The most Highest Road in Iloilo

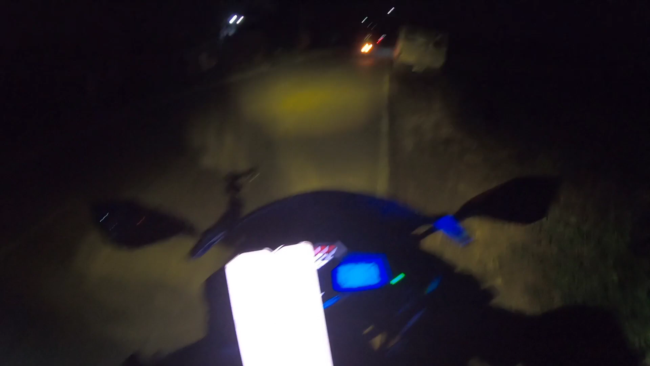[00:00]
Yo, what's up mga kautol? Good morning, good morning. Suride kami ngayon, Miyagaw. Kasama ko si Bria Moto Vlog. May pupuntahan kaming lugar doon. Maganda daw. Palagi daw pinapasyalan ng mga rider, mga turista. So puntahan natin. Grabe. Parang yellow yung ano, yung hangin. Sobrang ginaw.